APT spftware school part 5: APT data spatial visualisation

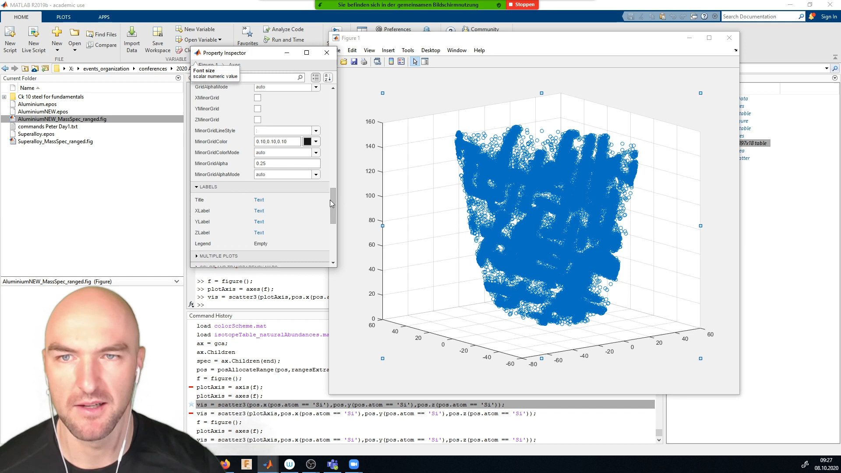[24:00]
uh that the uh that the uh that the axes are equal and i can do that by typing axis equal
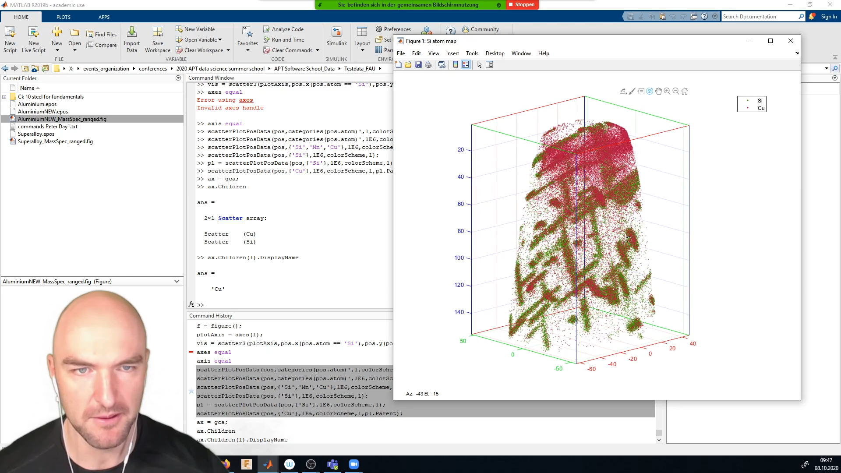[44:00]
so you can see as i rotate uh sometimes the the silicon is a bit more in the foreground and sometimes the copper
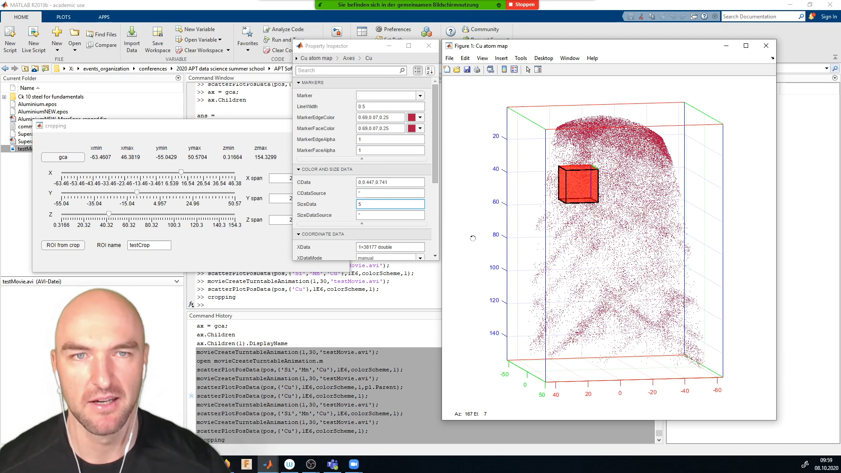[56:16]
where we had our cropping so if i re-establish the cropping you'll see we only see
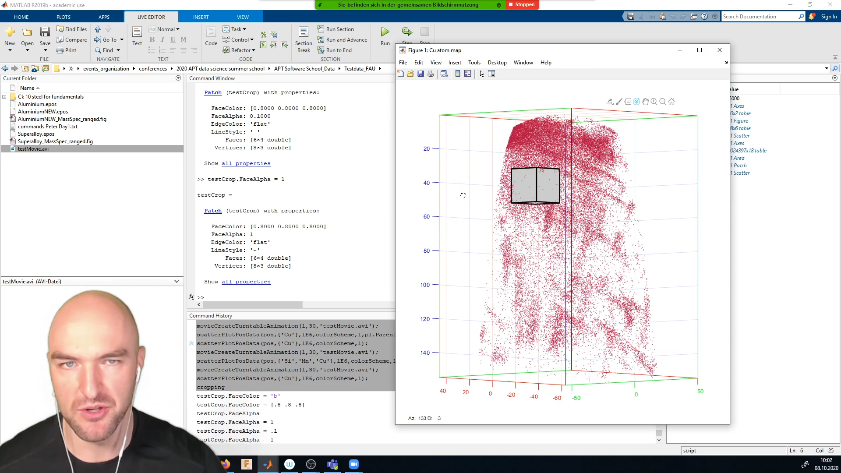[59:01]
you can use it obviously to crop stuff and you can use it for analysis and you can already see on our box shaped roi so we have differentiated areas we have got cylinders